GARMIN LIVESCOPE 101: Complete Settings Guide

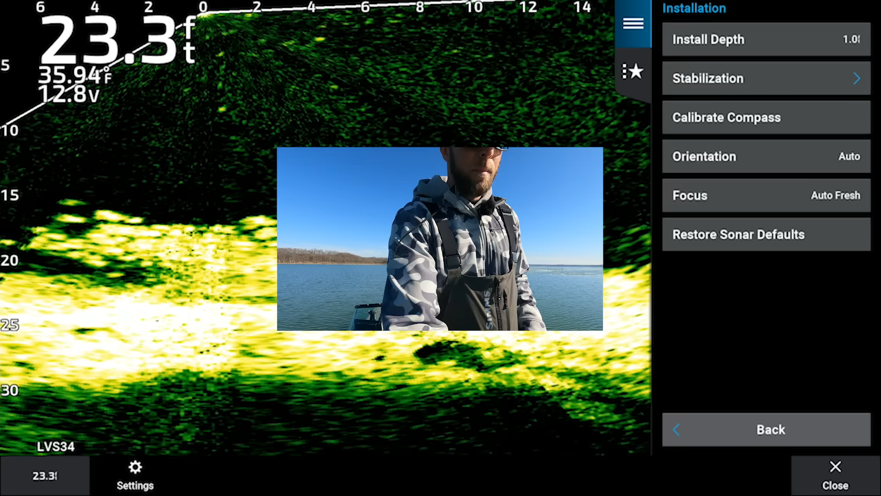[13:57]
On screen: depth 23.3 ft
a little icon in the right upper right hand part of the screen
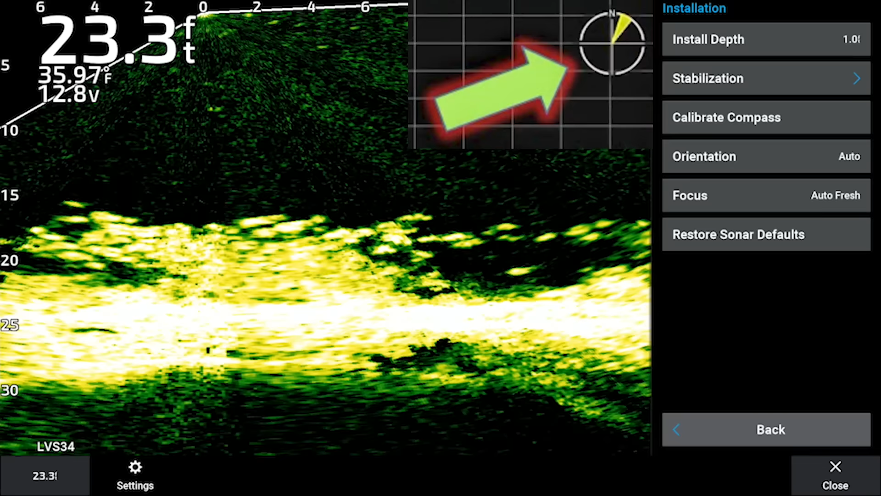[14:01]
On screen: depth 23.3 ft
that'll show you kind of like a like a flashlight which direction your transducer is looking so do recommend for first-time users calibrating your compass just so you know where you're looking but from there guys that is
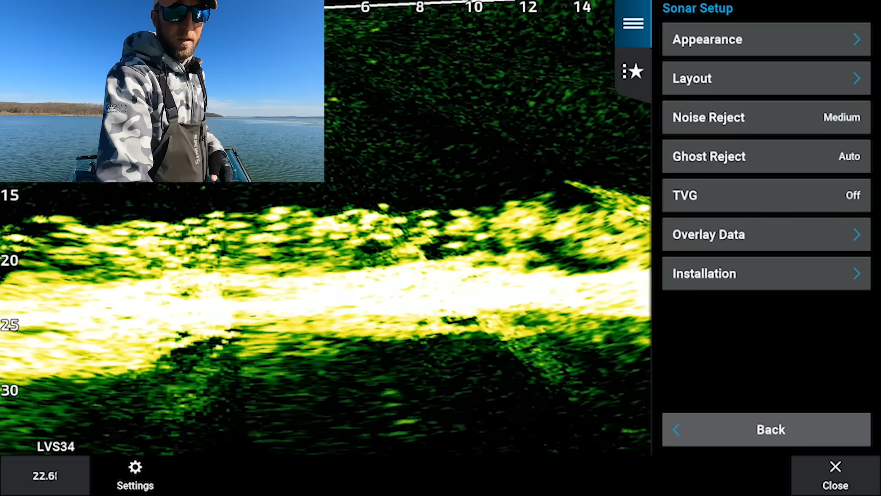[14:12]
honestly it I don't think that I missed anything short of again as it pertains to depth always just manually adjust your depth I mean yeah you can put it on auto but if you're fishing some sort of hump or channel break or something you're
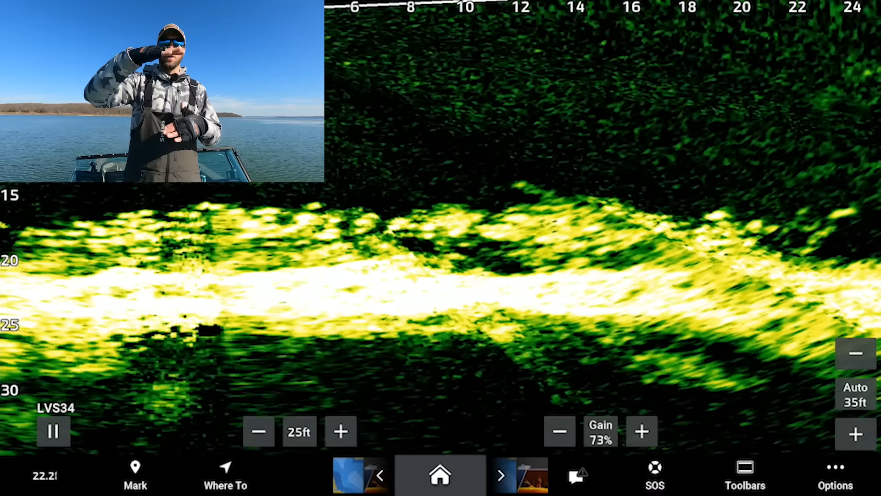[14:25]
gonna see that bottom start jumping up and down trying to
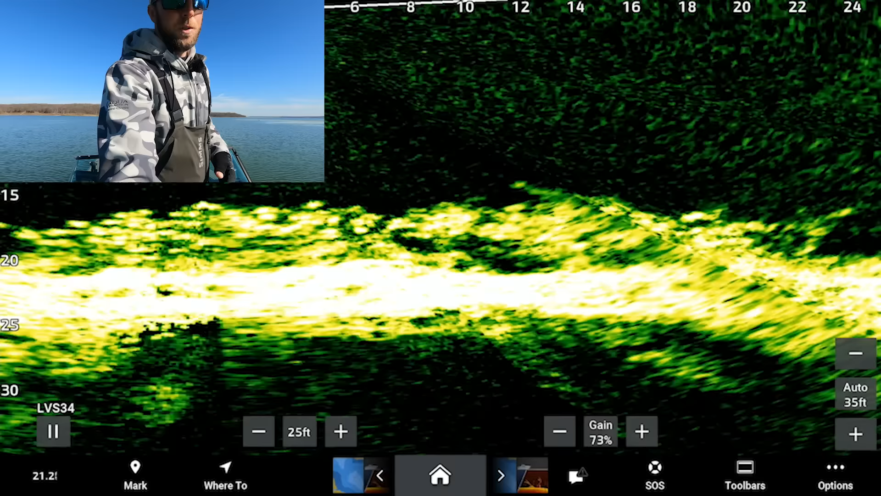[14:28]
adjust so either hit the plus or minus button and then same thing right here always manually adjust how far you're looking out there and then the last one gain bump it up for whatever suits your eyeballs
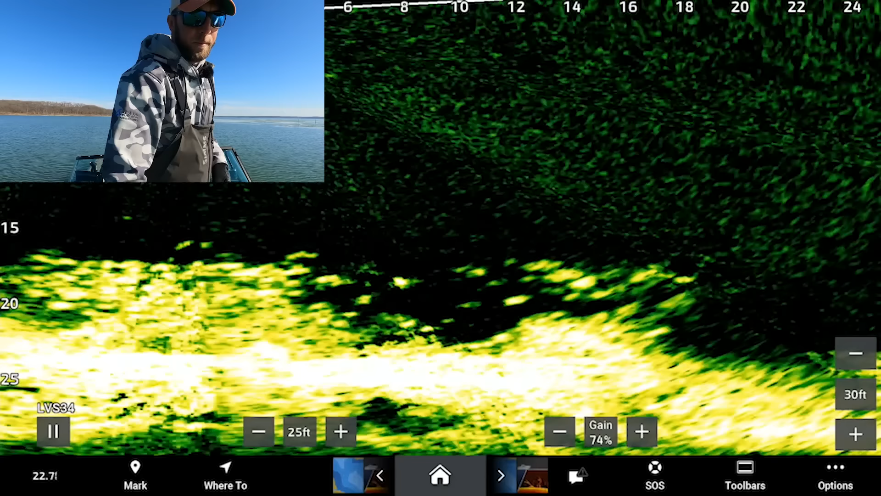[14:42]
but other than that guys that is pretty much it again real baseline setting I just wanted to go through and kind of show you what the different options do because a lot of guys
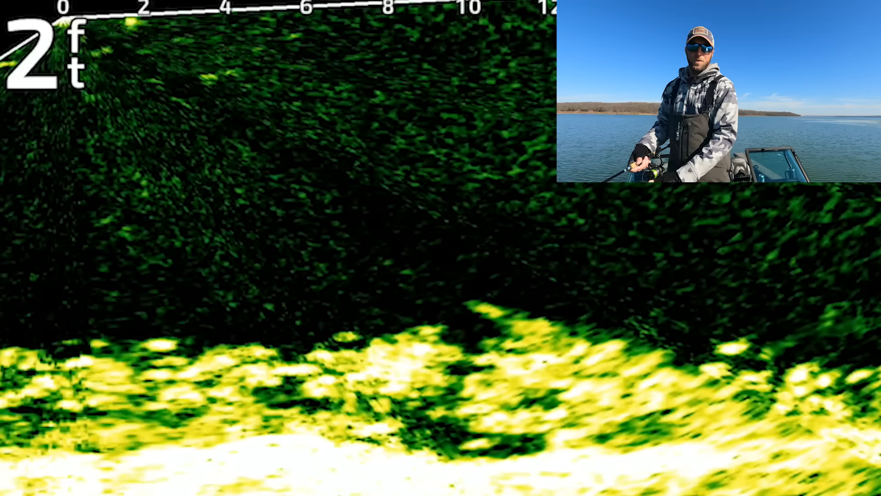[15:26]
I'll show you what they look like when we get those baits down there so I really like using
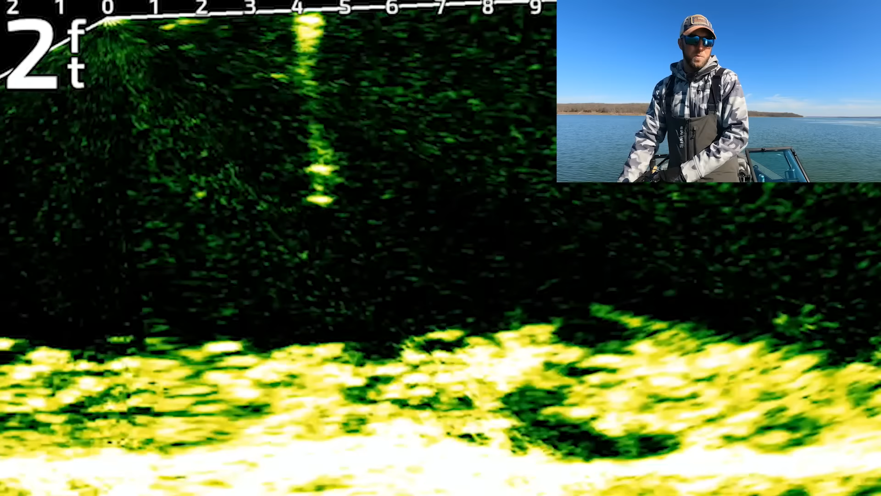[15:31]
braid because you can see the line all the way down to your jigs that crappie was out of his mind and they're just completely missing it but as the boat kind of moves here we move with it and there is a
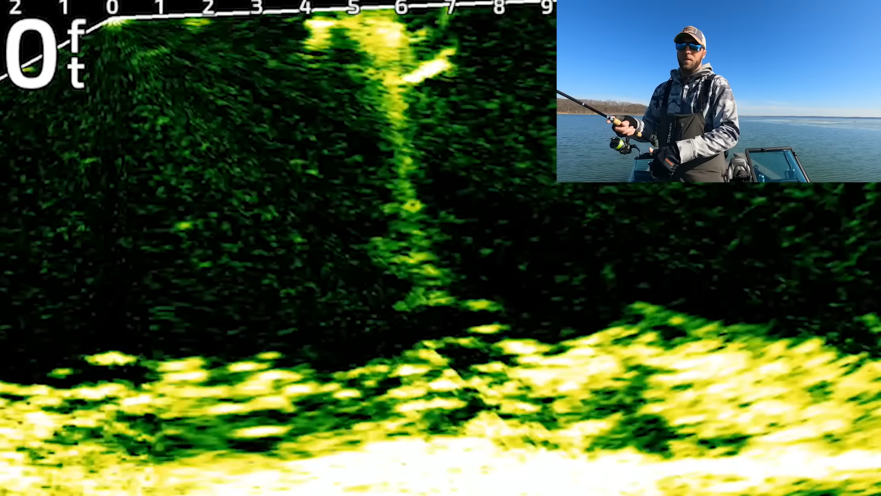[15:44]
fish there are so many fish in this school it's not gonna be a big one but it's always cool when you can see your
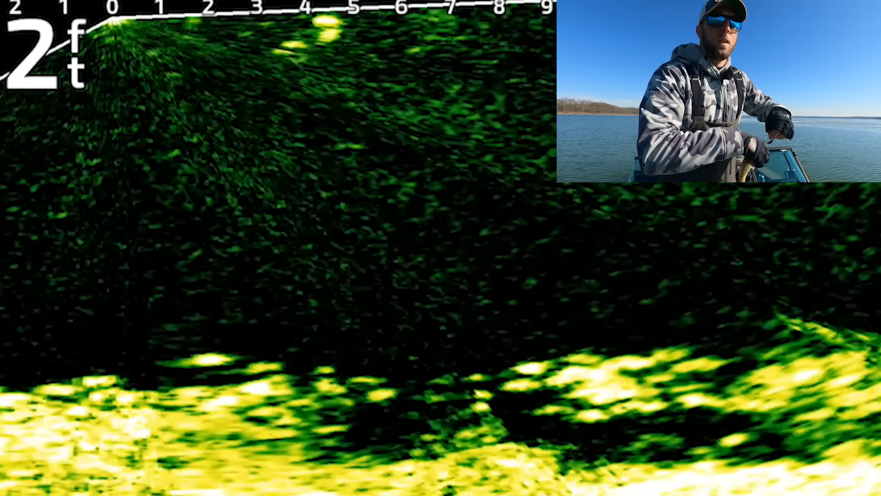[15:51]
line all the way down to the fish you can see your bubble trail and there goes our fish back
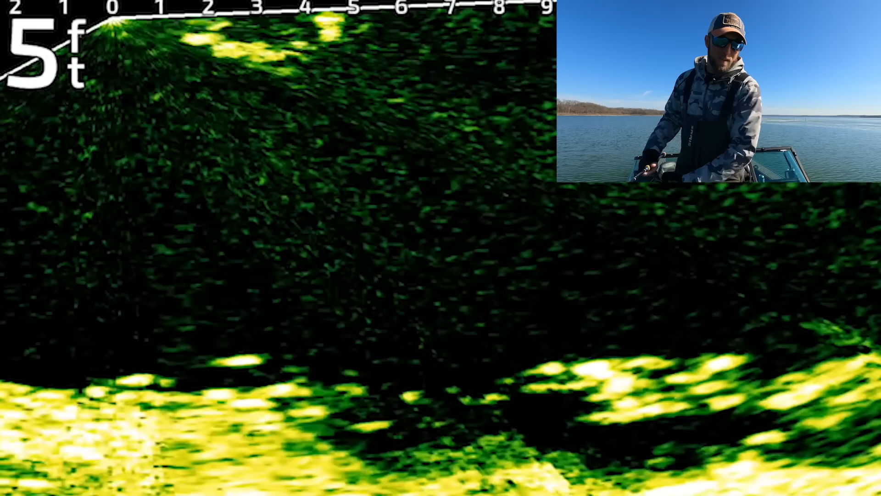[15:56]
On screen: depth 5 ft
down we'll catch one more for good measure how about that there's actually quite a few better-looking ones out in front of the school so just do a short short little pitch out there like that those baits swing right down to let's see if anybody will oblige whoa swing and a miss there's that bubble trail back behind my baits I was talking about there's another one completely whiffed it